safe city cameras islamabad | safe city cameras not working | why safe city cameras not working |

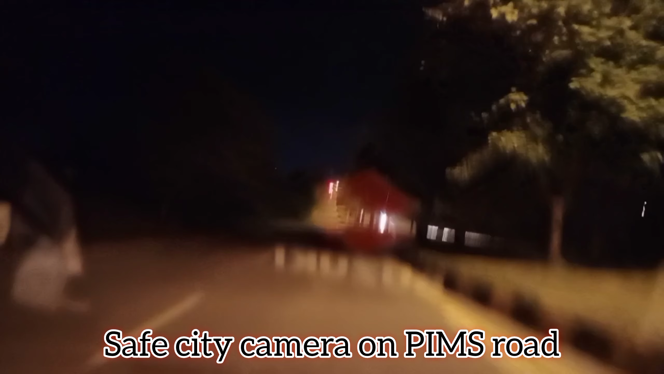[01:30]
ابھی میں پیمس والی روڈ کے اوپر ہوں اور یہ ٹورز پیمس روڈ جاتی ہے یہ سیف سیٹی کیمرا ہے آپ کو بہت بھی نظر آ رہا ہوگا ابھی دیکھتے ہیں یہ کام کرتا ہے کہ نہیں کرتا اور یہ دیکھیں ناظرین اس نے کام نہیں کیا تو یہ سیچوشن ہے آج سامبات
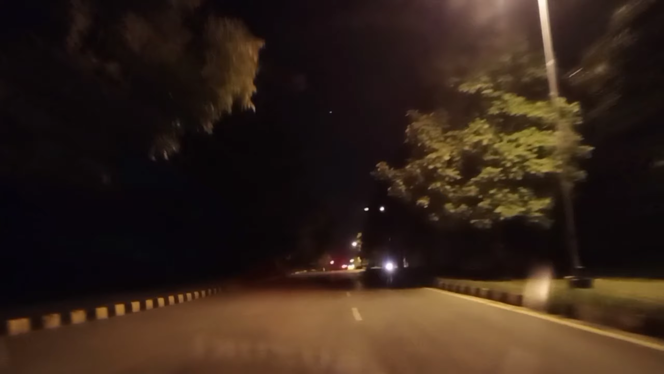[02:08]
فرنس اب اس کو دیکھتے ہیں یہ ابھی جو ہے یہ آئی ایٹ کی طرف روڈ جاتا ہے یہ بشاور مور سے پیچھے جو سیگنل ہے ایف ٹین کا یہ وہاں پہ ہے اور یہ دیکھیں یہ بھی کام نہیں کرے اور یہ ہماری سرویس ہے
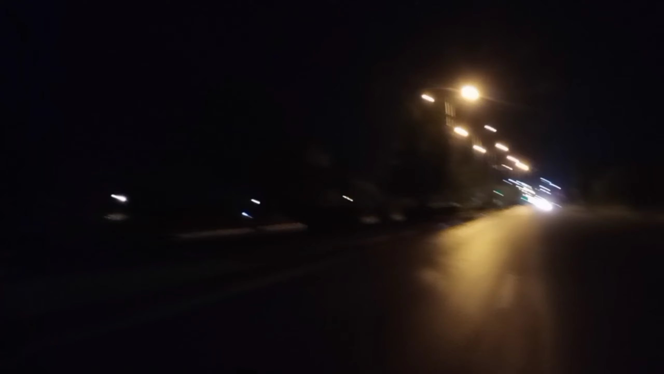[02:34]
فرنس آپ نے دیکھا کہ ابھی یہ گاڑی بھی گئی ہے اور میں نے اس کو بھی کیپچر کیا تو اس نے اس کے بھی فوٹنج نہیں ہے کہ اس میں فلیش ہون نہیں ہوا فرنس یہ اس سے اگلا ایک بشاور مور سے پہلے والا جو فلائی آور ہے اس سے پہلے کا ہے سیف
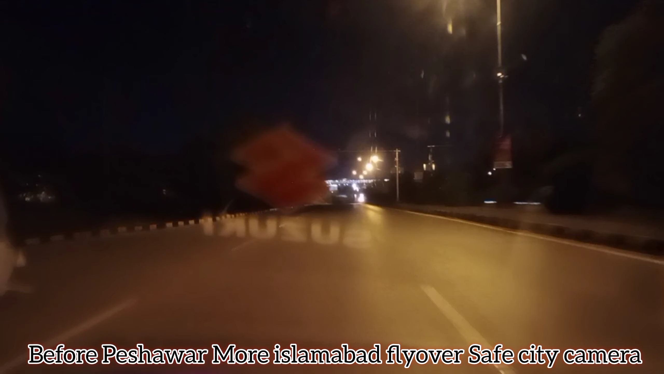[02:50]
سیٹی کیمرا اس کو بھی دیکھتے ہیں یہ بھی سیف سیٹی کیمرا یہ دیکھیں یہ بھی فلیش نہیں کر رہا ابھی آپ نے دیکھا کہ جو بائی کھوزرا اس کو بھی اس نے کیپچر نہیں کیا
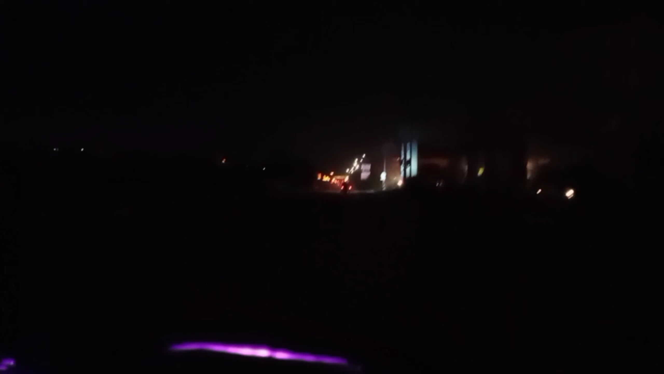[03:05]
فرنس یہ ابھی ہم نائن ۱۸ مینیو پہ ہیں اور یہ بھی سیف سیٹی کیمرا لگاوا ہے دیکھتے ہیں
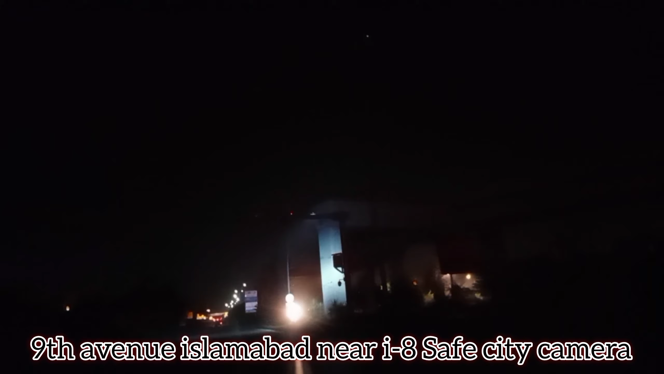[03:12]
دیکھیں یہ بھی سیف سیٹی کیمرا کام نہیں کر رہا دیکھیں یہ دیکھیں یہ کام نہیں کر رہا
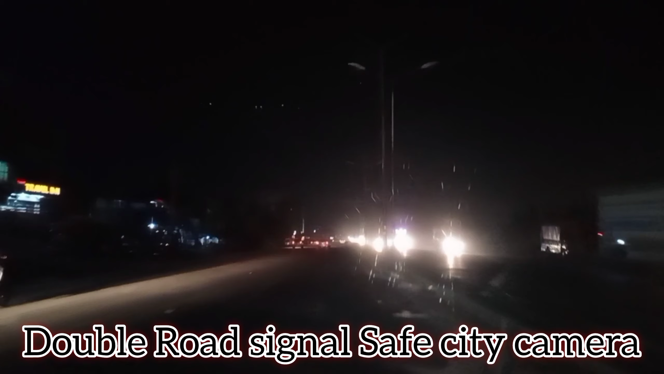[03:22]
یہ پنورا چنگی والا جو ڈبل لوڈ بالا اللہ شاہرہ ہے اس کا سیف سیٹی کیمرا یہ بھی کام نہیں کر رہا تو آپ دیکھیں اس سامبات میں آج سیف سیٹی کیمرہ کام نہیں کر رہے تھے اور یہ ہم لوگوں کے بہت بڑی غفلت ہے ہماری گورنمنٹ نے یہ انیشیٹیو اچھا لیا ہے لیکن سیکیورٹی نہیں ہے فرنس آپ کمنٹ میں ضرور شیئر کیجئے گا کہ آپ کی کیا رائے اس معاملے میں ہماری گورنمنٹ کو کیا کرنا سے ہے کیا انیشیٹیو لینا سے ہے اور بہت اچھی چیز تھی سیف سیٹی کیمرہ لیکن اگر اس کا کام نہیں کرتا
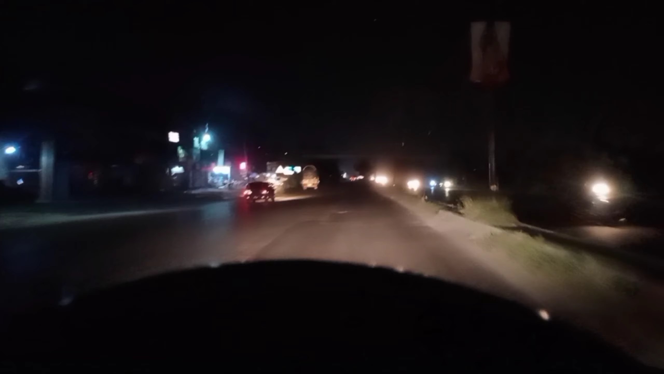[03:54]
تو اس پہ لاؤس جو ہے وہ کس کا ہے گورنمنٹ کا ہے ہم لوگوں کا ہے یہ کس کا ہے کیونکہ ان کی جتنے بھی اسپنسلز ہیں وہ ہمارے ٹیکس سے ہی ڈیٹیکٹ ہوتے تو اگر ان چیز